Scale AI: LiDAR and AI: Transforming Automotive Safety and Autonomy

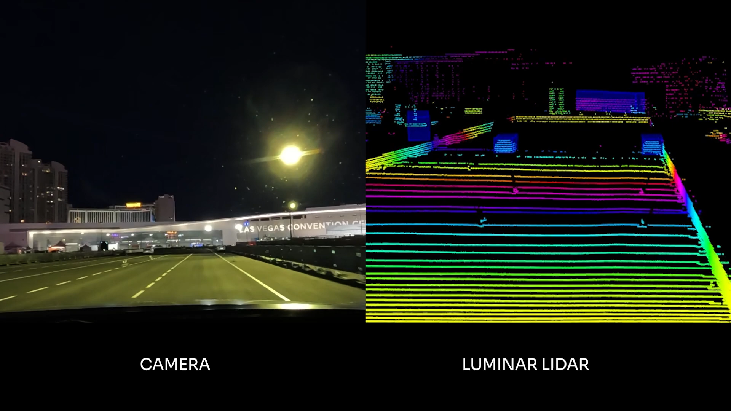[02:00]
LIDAR is fundamental in achieving this limit, this achievement is in a cover comes the limitations that are faced by other sensors, such as camera and radar.